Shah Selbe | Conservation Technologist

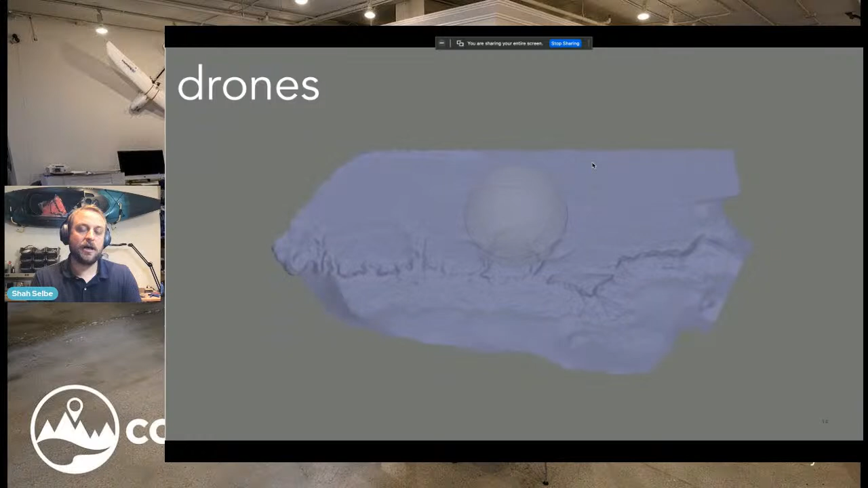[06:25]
And that's actually the first grant I got from the National Geographic Society was how we can take drones.
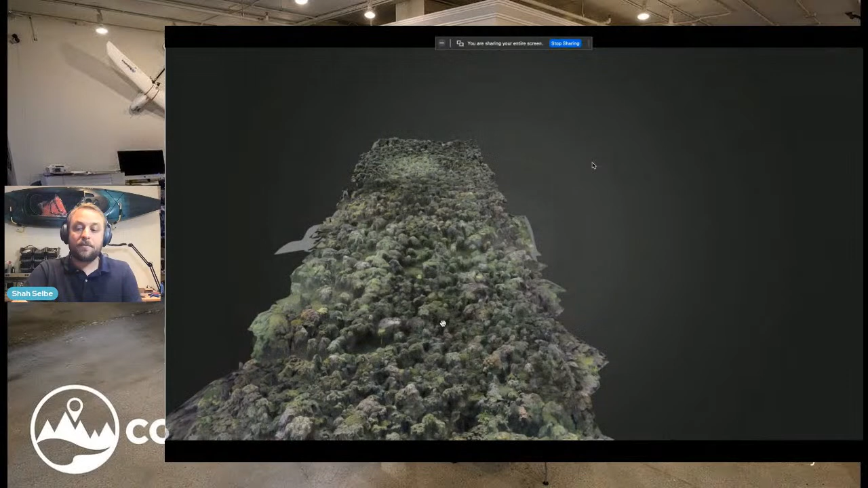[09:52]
And then we could take that map and put it into software and actually be able to look at it and find those individual trees. And then that will help them then take new
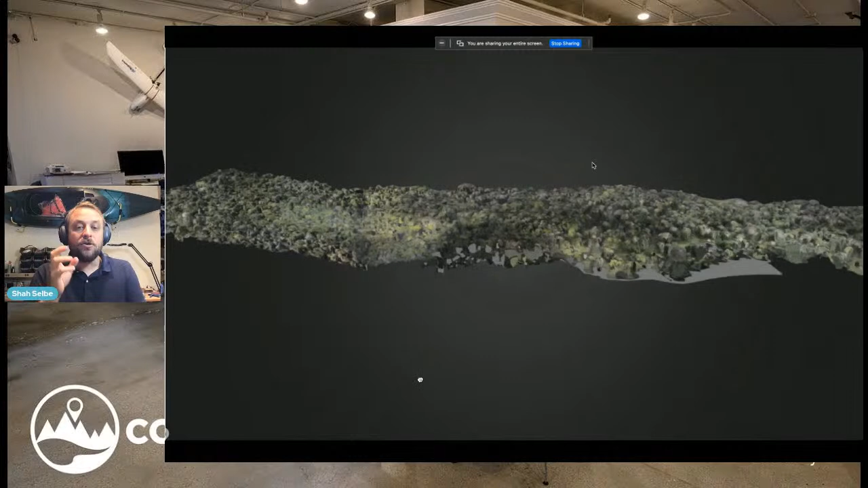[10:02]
camera traps and put them in these new places and actually track how far that knowledge has spread.